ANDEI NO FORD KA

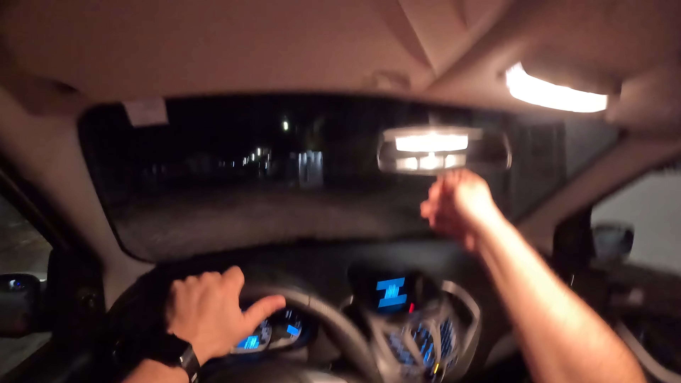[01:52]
Retrovisor manual O interno O outro é aqui um pouco longe né,
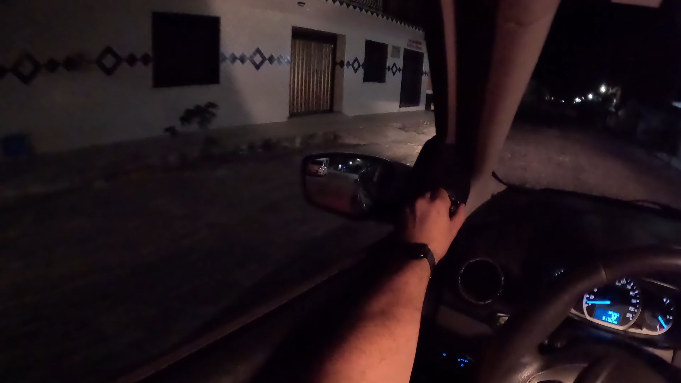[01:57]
mas Gostei da visão bem grande Os ponteirinhos bem normalzinhos Não sei se é melhor essa luz acesa galera
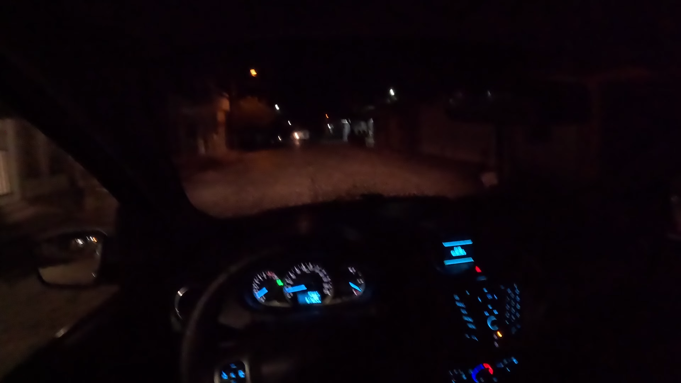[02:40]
Eu queria muito gravar de dia Tá sem água no limpador Queria ver se ele, se ele era jato Ou pulverizado
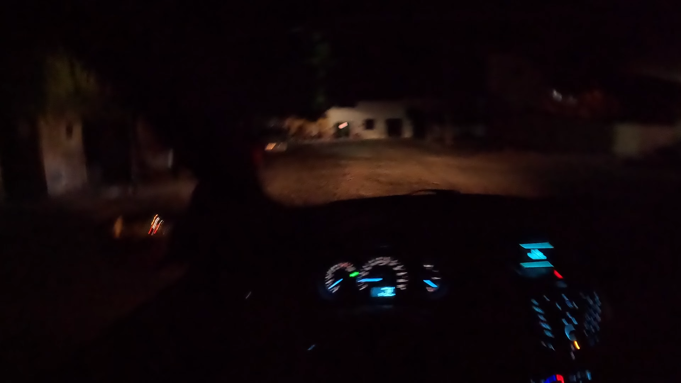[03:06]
Os ponteiros galera Bem azulzinho Parece umas espadazinhas de Jedi Dos Tawares E o volantezinho aceso Só de um lado Quatro Ventilador Quatro níveis O ano dele galera É
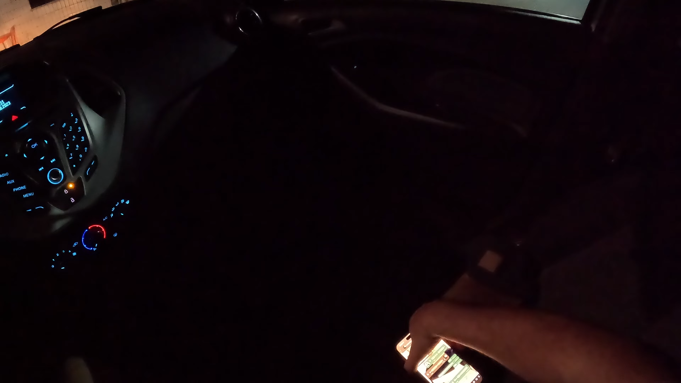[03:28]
2016 Eu falei 2015 No vídeo passado Mas eu tenho noção Viu
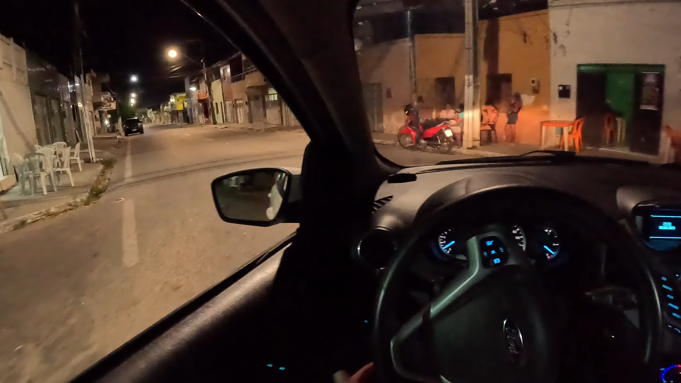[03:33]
Eu acho incrível Como porcentagem Adivinhar assim O Noah Eu falei Vai nascer dia 26 ou 29 Ela não Vai lá pra agosto
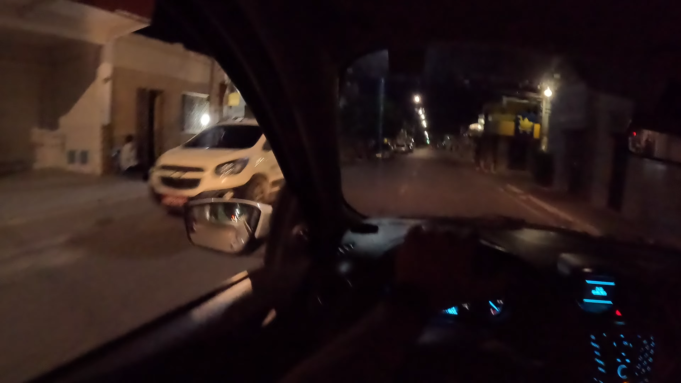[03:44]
20 de agosto Nasceu dia 29 De julho E Deu um somzinho aqui Deixa eu ver Como é que liga Ó Ford áudio Cara que telinha bonita Galera Olha o volumezinho dele Aí tem um negocinho amarelo ali Que lindo Deixa eu parar
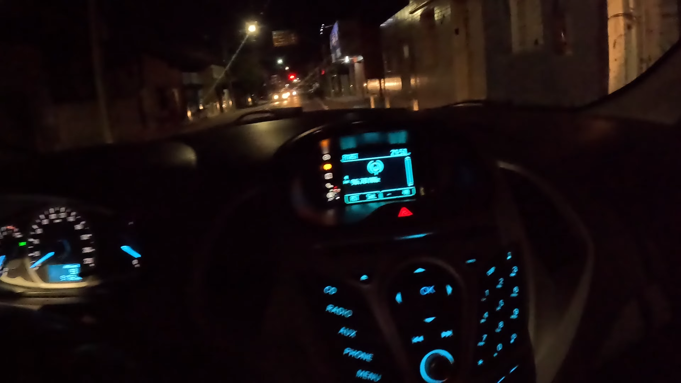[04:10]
Que lindo galera
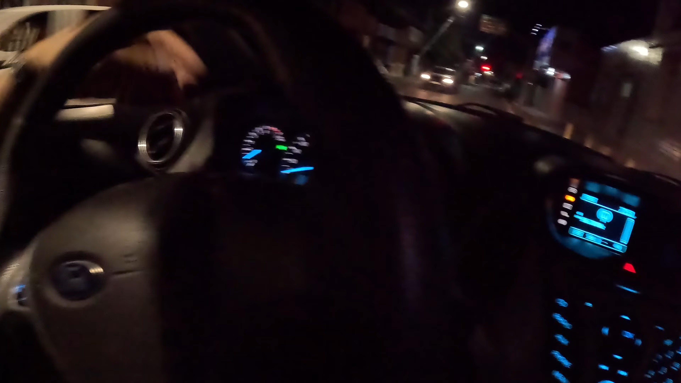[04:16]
Eu acho que não tem um negócio de Ah tem um botãozinho aqui antigo De baixar o brilho da tela Não Não É só pra zerar Olha aí galera Sintonia
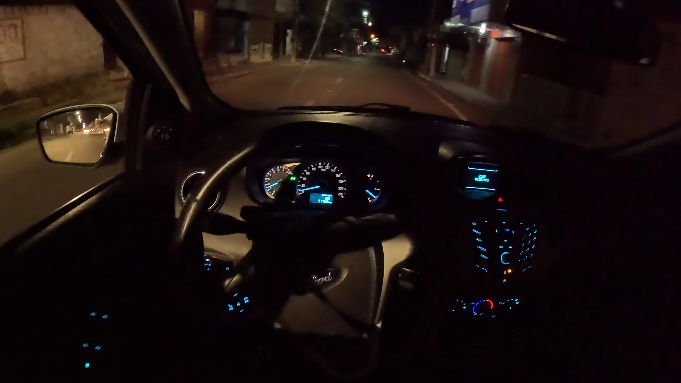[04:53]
Câmbio Manoel Ó O ledzinho amarelo Tá travado o carro Destravei
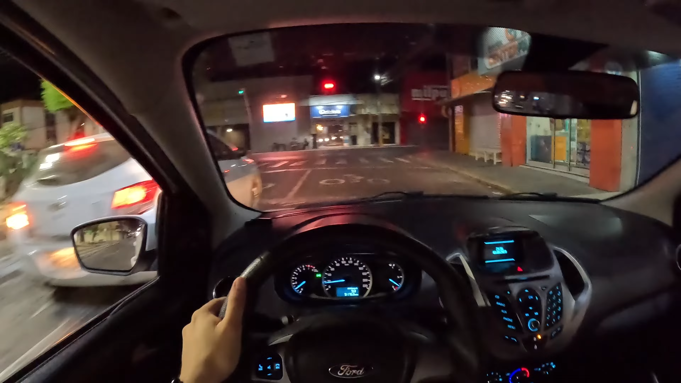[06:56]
Segunda Agora o pisca O pisca dele
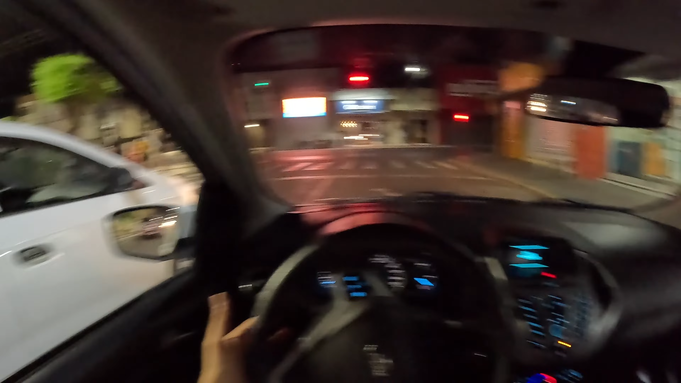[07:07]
O pisca dele Não tá ficando preso Pra cima Ó, fiz o volante Não tá segurando pra baixo Ficou Ele tá dando só aquele pisca de segurança Que é três pisca, um, dois, três É A Jeep é cinco Cinco vezes que pisca Muito bom o carro
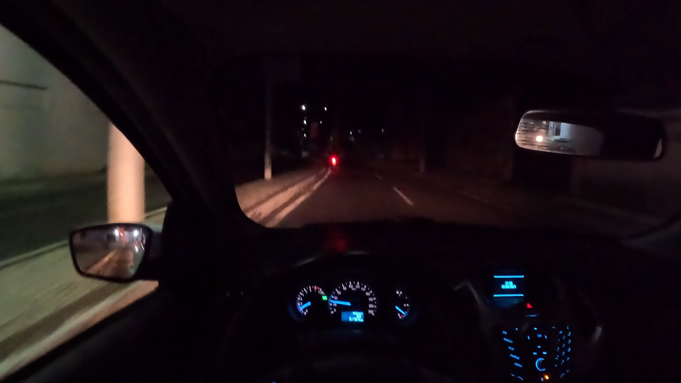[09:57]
mesmo Que tenha tudo Que tenha o pisca-pisca separado Trava, retrovisor Os quatro vidros iluminadinhos aqui